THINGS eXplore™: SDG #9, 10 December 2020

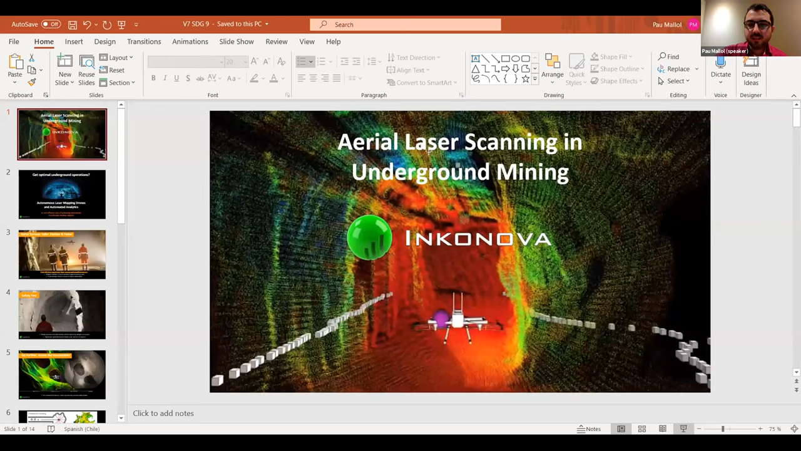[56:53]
Yes, but you have the presentation mode as well. Yes. Here we go. Perfect. Yes. Take it away. So our company, I'm Pau Mallol, the CEO of Inkonova. Our company has been focusing for several years on developing robotics, more particularly drones for underground and tunnels, underground mining and tunnels, laser scanning. Drones, aerial solutions,
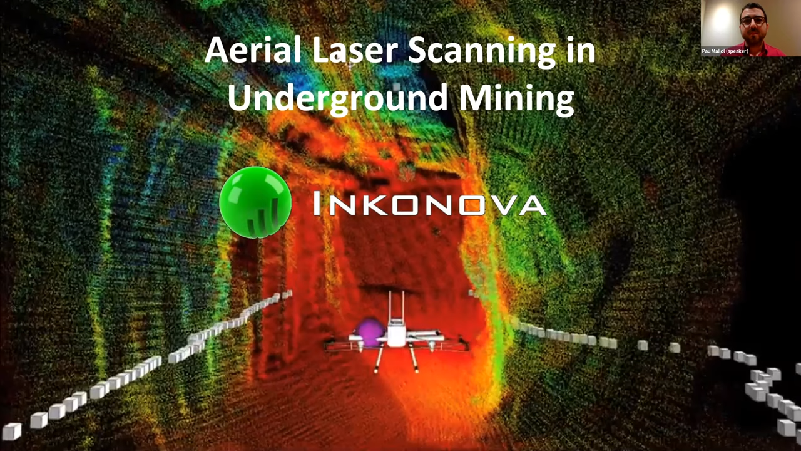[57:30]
more particularly can access areas where not only line of sight, but beyond line of sight, areas where no people can get in, or the traditional methods give suboptimal results or partial results in the laser scanning, for example. So I'm gonna, this will have direct, this type of technologies have a direct impact.
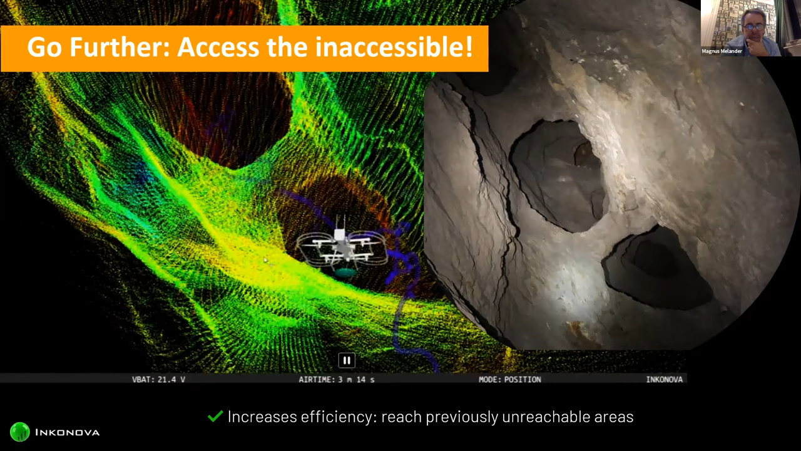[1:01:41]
So we fly below line of sight. Let's see if I can. Oh. Traditional methods can be, for example, the same laser scanner on the tip of a pole or a crane, and then you put it as inside as possible and you map what you can, right? So you can see in this picture, and this is very common, that there are blind spots.
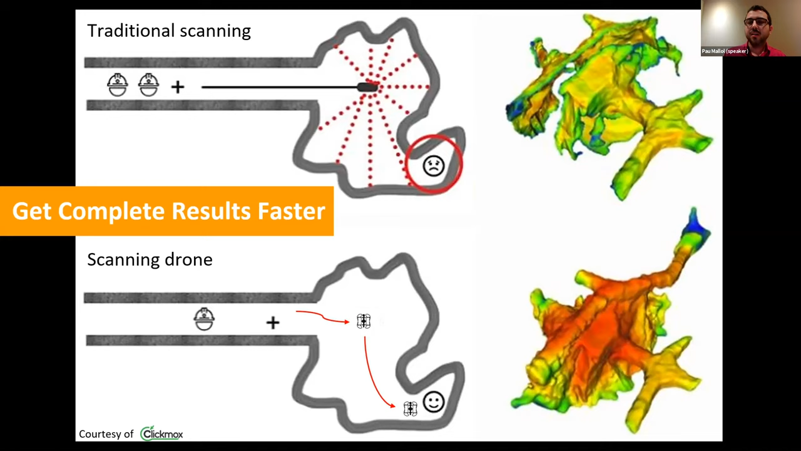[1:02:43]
other methods are not suitable for and get a map of the area. On the right-hand side, you can see to the model of the same models of the same picture of the same area, one with the traditional method and below after flying a drone there. More particularly, a very interesting case is our ore passes. As I mentioned before, ore passes or waste passes are shafts from 2 to 3 meters to 5 traditionally diameter, and they can have 100, 200 meter length, very, very, very long.